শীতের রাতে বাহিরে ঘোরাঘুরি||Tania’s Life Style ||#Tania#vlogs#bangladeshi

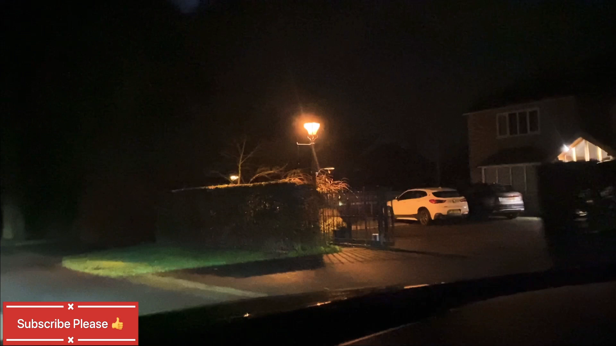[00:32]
সো এখানে দেখতে পারা যেন যে ড্রাক অ্যান্ড কোয়াইট রোড, এটা লেস্টারের একটা পার্ট।
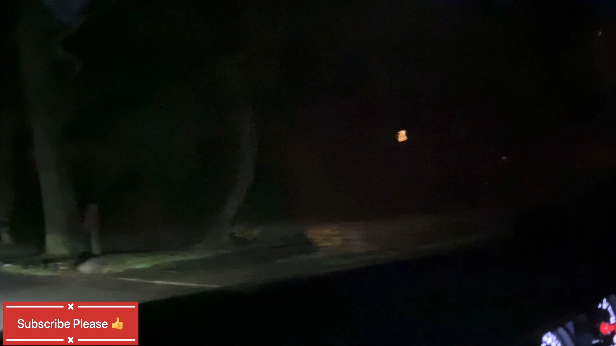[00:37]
সো এখানে গেছিলাম আমরা একটা জিনিস কালেক্ট করলে, বাট গড় তুকায় ফাইরাম না, ঘুরাইছি।
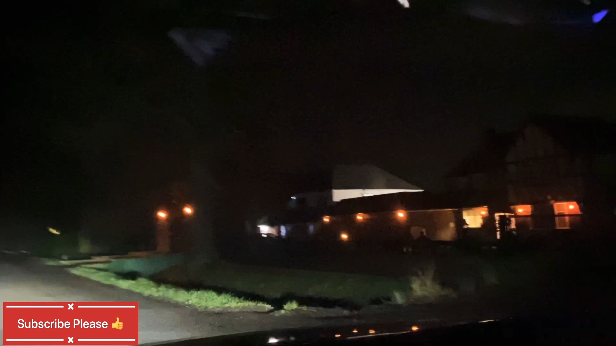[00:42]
সো খালি হয় তোরা রেকর্ড করলে আপনার লাগে দেখতে পারা, বড় বড় বাড়ি সুন্দর লাগে, বাট যে কোয়াইট এরিয়া ভালো লাগছে, ড্রাইভ কইরা কোয়াইট এরিয়ার মাঝে ড্রাইভ করতে ভালোই লাগে।